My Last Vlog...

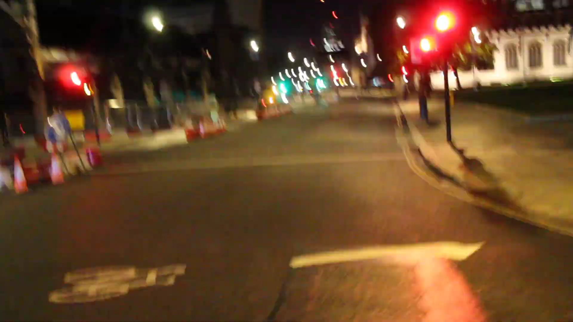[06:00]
So, on your right, you'll see the lovely Westminster Abbey.